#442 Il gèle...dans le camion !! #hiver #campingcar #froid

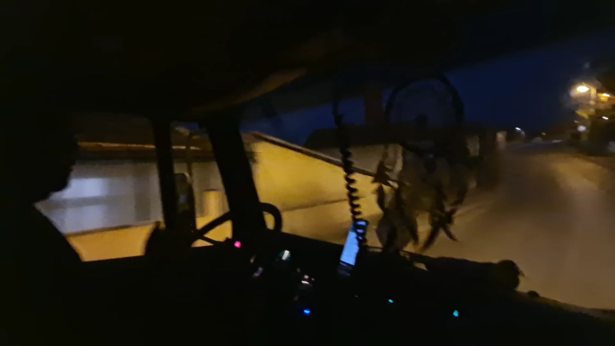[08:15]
Donc, remonter un peu plus haut là, et c'est des petites routes. Hein, ouais, c'est des petites routes. On avait une interdiction à 5 tonnes.
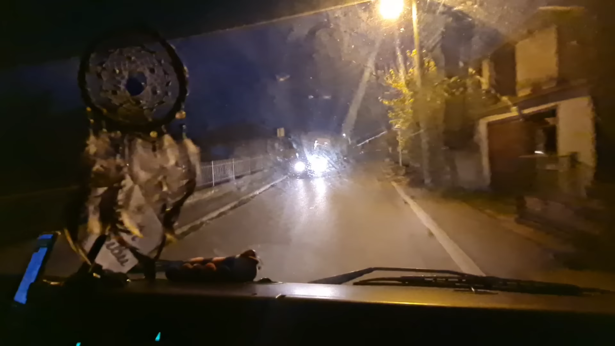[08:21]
Alors, pour qu'il y ait des panneaux comme ça, c'est que. 5 tonnes, tu peux pas prendre. Non. C'est que là, on les respecte parce que voilà, on n'a pas envie de jouer non plus. Donc là, à droite. Mais à droite.